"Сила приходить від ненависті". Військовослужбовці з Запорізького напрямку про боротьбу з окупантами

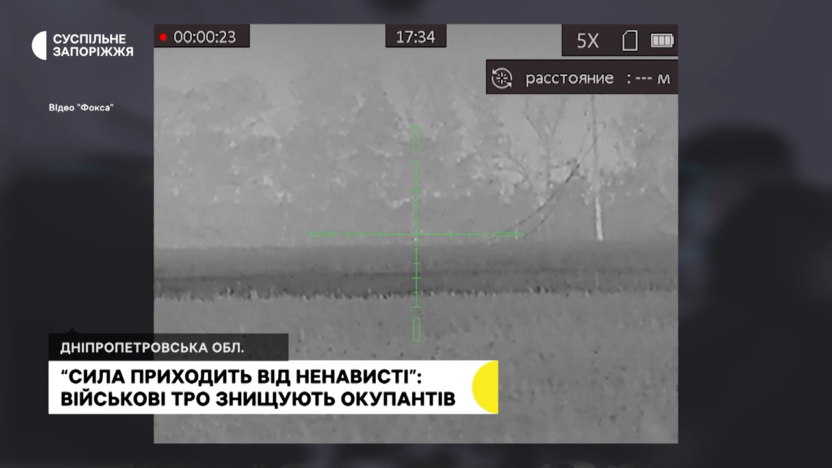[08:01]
коли там тваринка якась підбіжить, ми знімемо там лисичка, зайчик, щось таке.
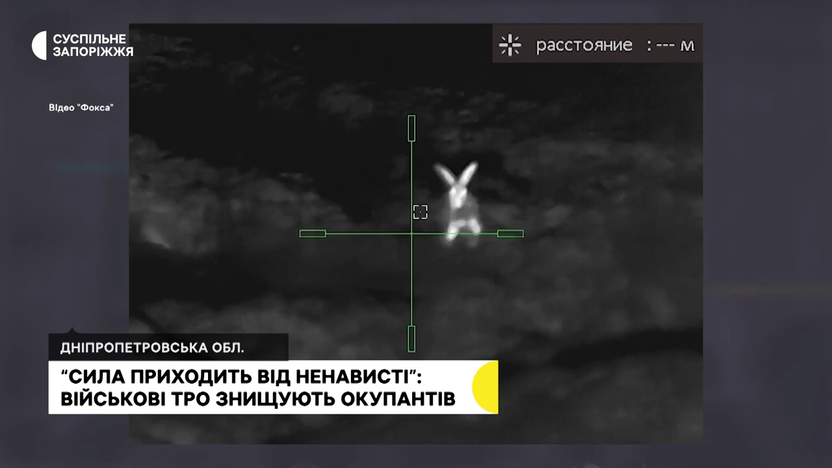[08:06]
І бували такі ліквідації забавні.
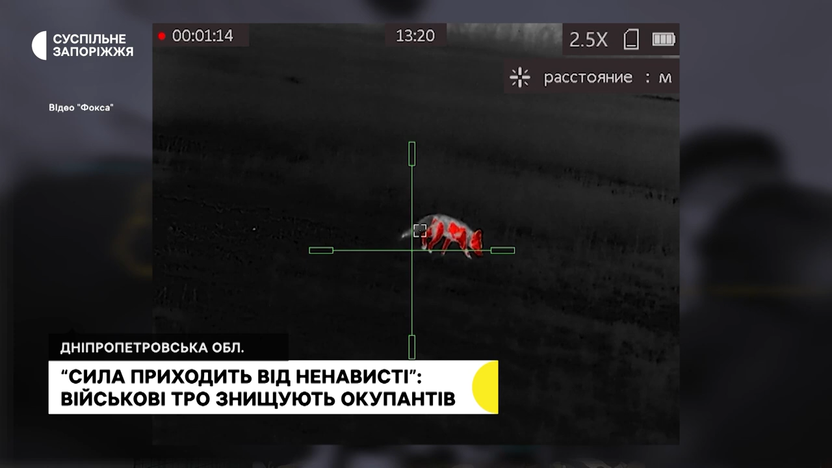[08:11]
Коли один вийшов чогось на нашу сторону по-великому, ми це побачили,